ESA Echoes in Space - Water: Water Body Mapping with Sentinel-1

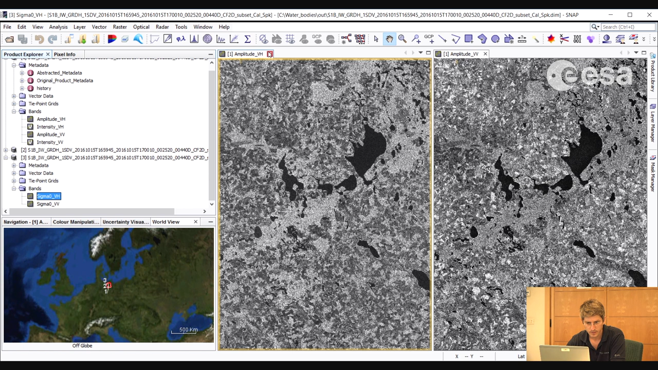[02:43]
Let's have a look at the speckle filter product. We select bands. Then we can first close the existing windows which are open.
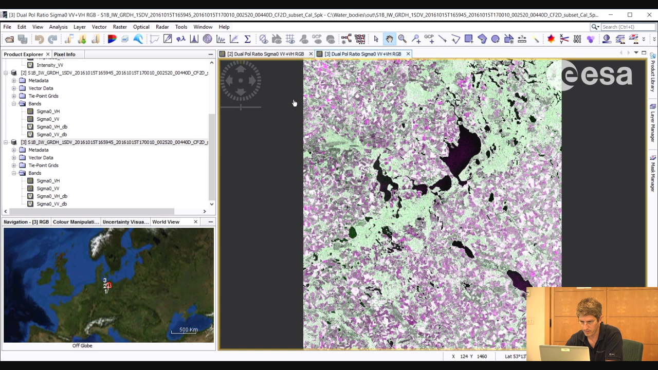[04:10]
And then we can compare them side by side by selecting tile horizontally. So notice how the speckle filtered product looks a lot cleaner, less covered by speckle.
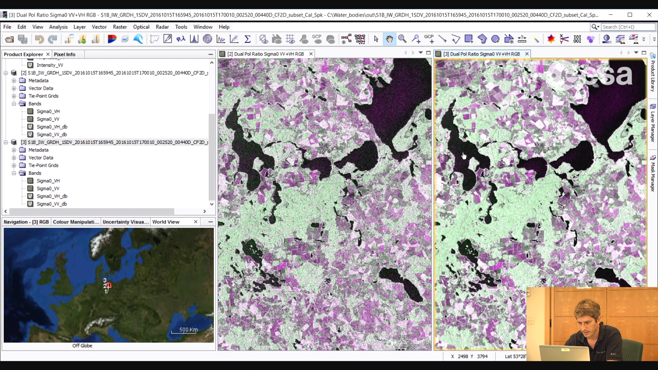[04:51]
These areas are likely to be areas of vegetation causing volume scattering, such as forests. Over the water bodies, on the other hand, we see a very dark response. This is because we have specular reflection in both the VV and the VH.
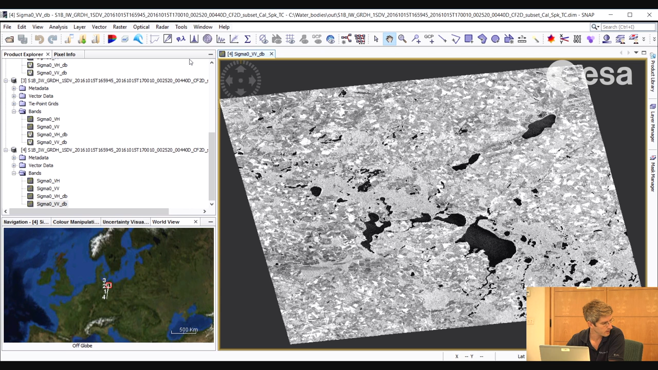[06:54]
To do that we go to Analysis, Histogram.
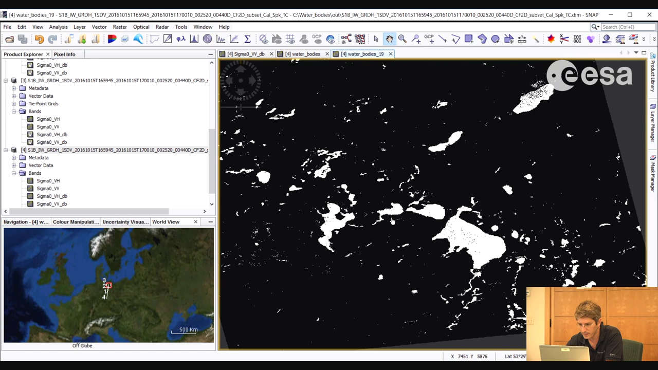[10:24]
And now we have a new mask with less dark pixels in the water bodies. It's not perfect but at least we have some idea of where the water bodies are. We can now compare the two masks by selecting window tile evenly.
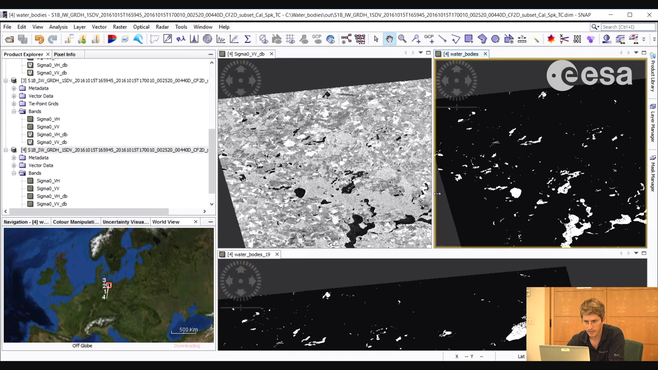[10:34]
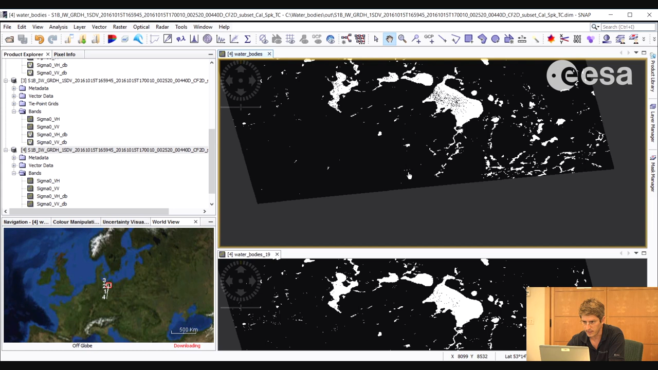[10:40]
We can close this window here and view only the two masks side by side. We can select tile horizontally.